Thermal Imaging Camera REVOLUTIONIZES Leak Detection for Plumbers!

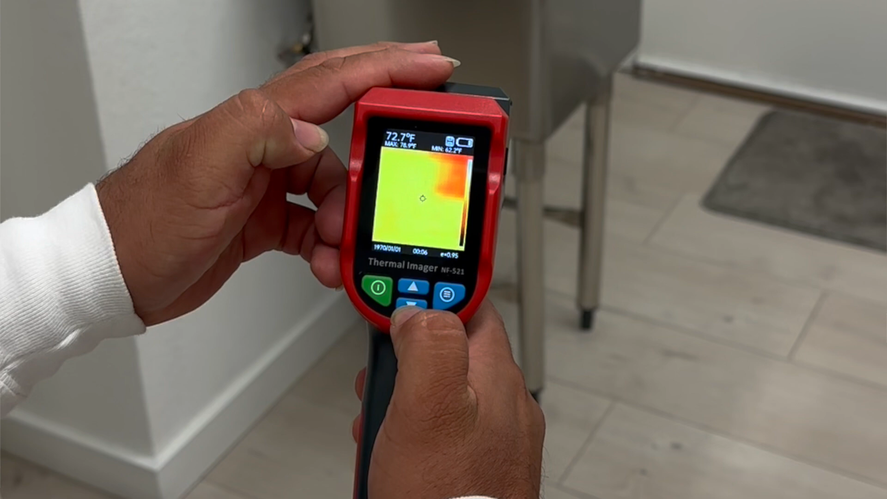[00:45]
On screen: spot 72.7°F
I like using red, kind of red means heat as far as I'm concerned.
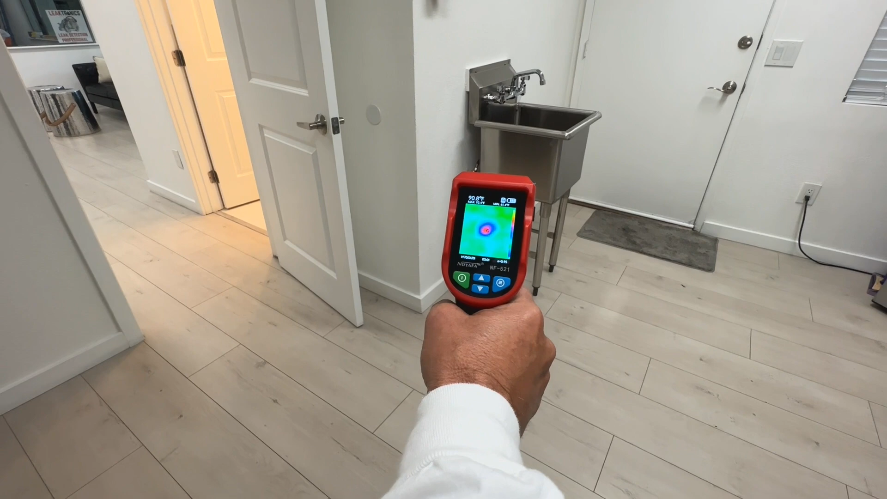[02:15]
So when you're in a location and if you see something that's popping up on your screen as a hotspot, you'll literally press this trigger.
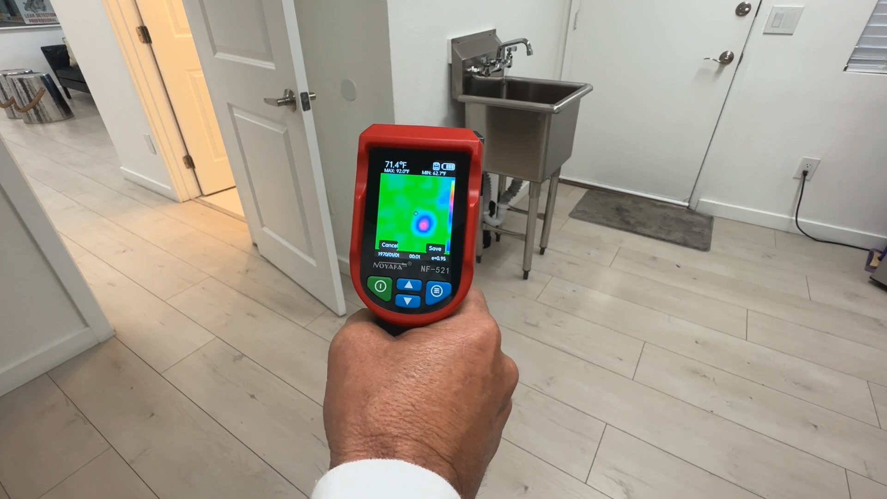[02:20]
On screen: spot 71.4°F
What that's going to do is that's going to take a photo of that area and of the actual area,